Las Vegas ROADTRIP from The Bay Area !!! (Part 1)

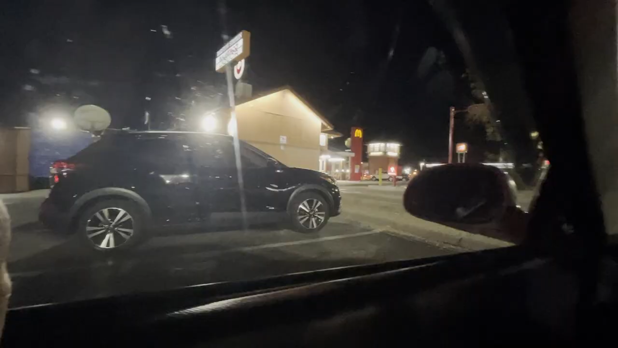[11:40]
Just stopping off at the Barstow station here.
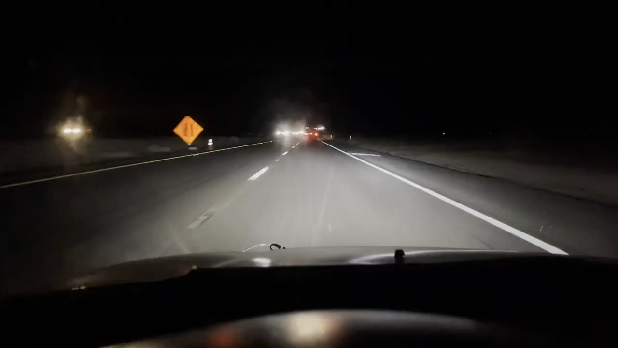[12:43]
So we are getting real close now. There it is.